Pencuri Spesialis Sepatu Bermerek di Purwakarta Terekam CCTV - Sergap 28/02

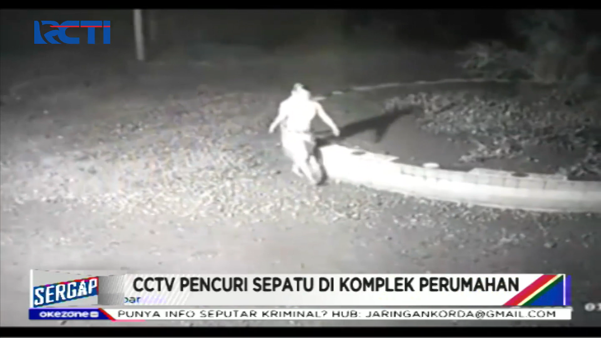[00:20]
Pria ini terekam CCTV saat hendak mencuri sepatu bermerek di komplek perumahan Desa Mulia Mekar, Purwakarta, Jawa Barat. Beraksi seorang diri, pelaku memanjat pagar rumah warga dan menggasak sepasang sepatu.